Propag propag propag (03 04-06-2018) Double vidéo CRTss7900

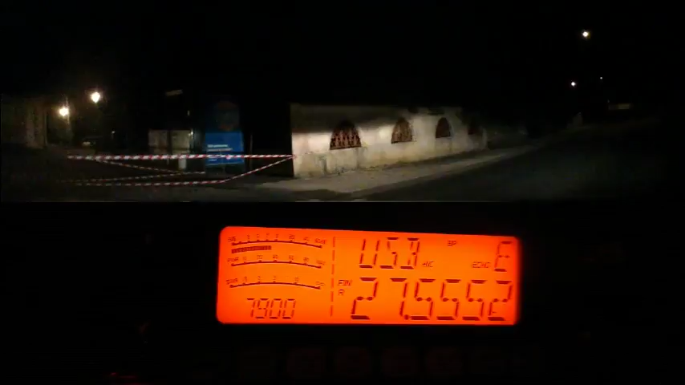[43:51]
Bon, je suis pas rendu à la maison, mais j'aurais profité un petit peu quand même. Là, on est quand même dans le village de Sainte-Colombe.